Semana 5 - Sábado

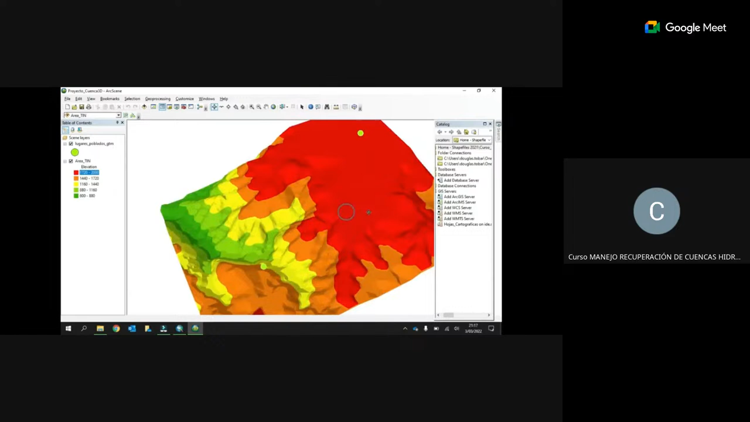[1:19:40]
según el color, y entenderíamos que las áreas que están coloreadas en rojo representan las partes más altas de la cuenca. Entonces, si volvemos a la forma original en la que estaba representado el cuadrado, aquí está Chilascó en la parte más alta.
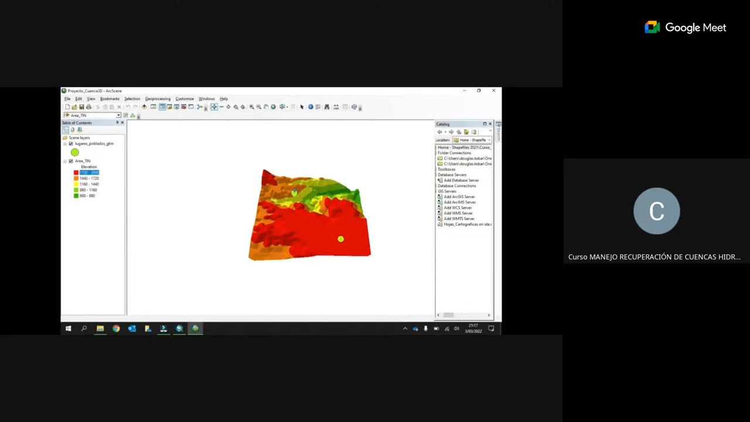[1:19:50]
Y aquí está San José el Espinero en una parte más baja en comparación a Chilascó. Entonces, tenemos la posibilidad aquí de montar los dos archivos o las dos capas geográficas que hemos creado.
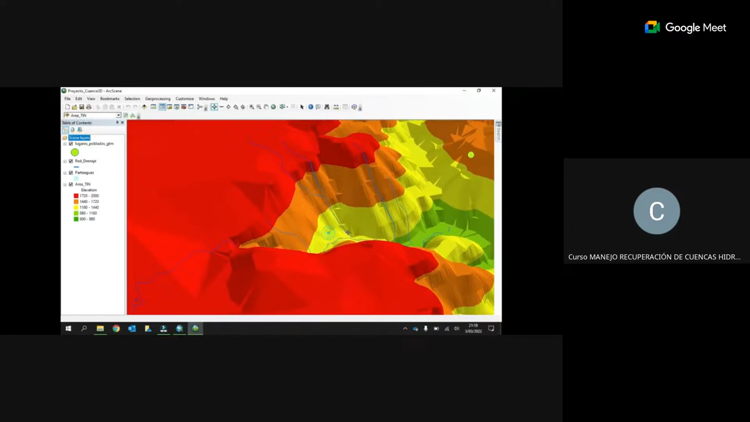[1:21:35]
porque los ríos en ocasiones tienden a formar nuevos cauces y por lo tanto habría que actualizarlo. Si, por ejemplo, estuviera muy exagerado esta elevación, esta topografía, puedo venir y pedirle al programa
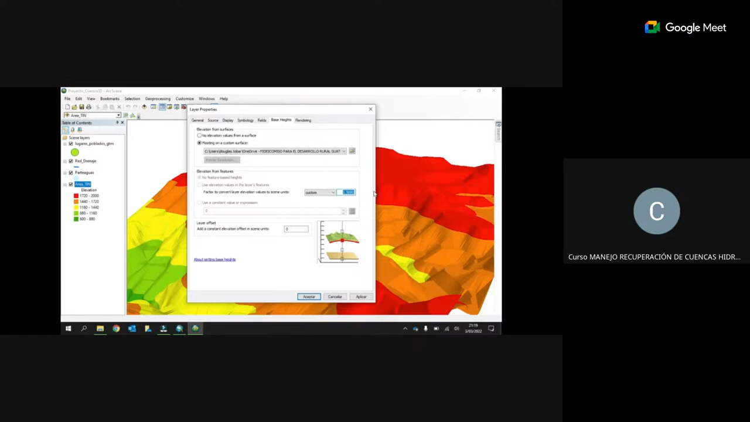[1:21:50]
que lo haga un poco más discreto con este factor de elevación.
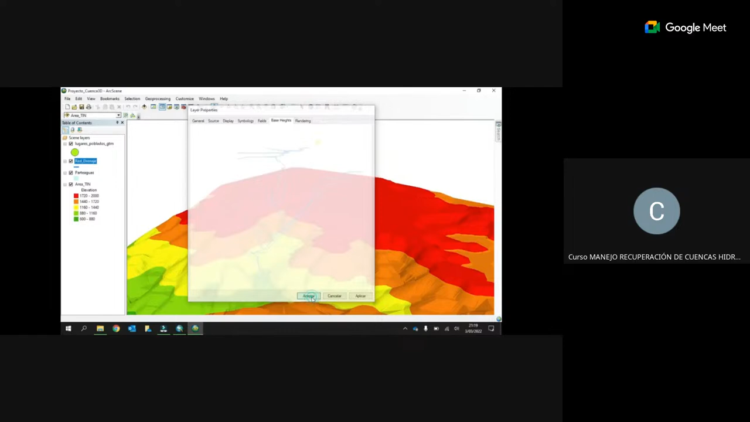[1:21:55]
Y ustedes pueden observar que lo hizo más liviano. Y, por supuesto, las otras capas las voy a tener que adecuar a la misma escala que en este caso coloqué 1.
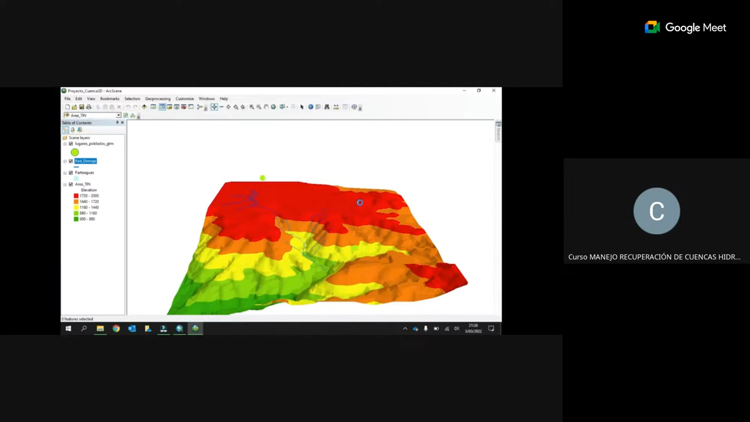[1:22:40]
para poder apreciar todo el círculo. Y el parteaguas, que todavía no lo he colocado, le voy a pedir al programa que lo monte sobre el modelo de elevación digital, también con 1, 1.1.
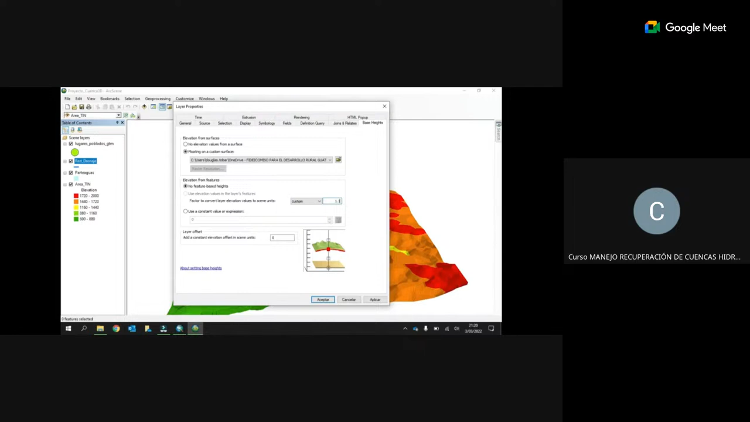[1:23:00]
El modelo de elevación digital,
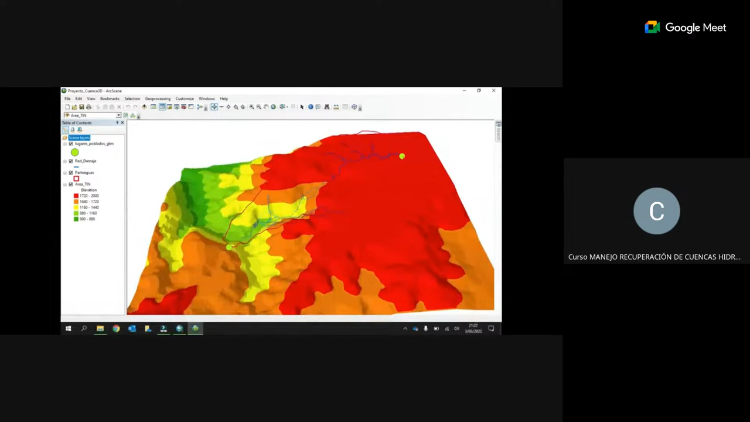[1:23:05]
he colocado la red de aguas en el modelo de elevación y también he colocado el parteaguas como parte del modelo también. Entonces, la idea es que podamos ver el relieve y podamos comparar la digitalización que hemos hecho en formato 2D y cómo se adapta a la tridimensionalidad del territorio,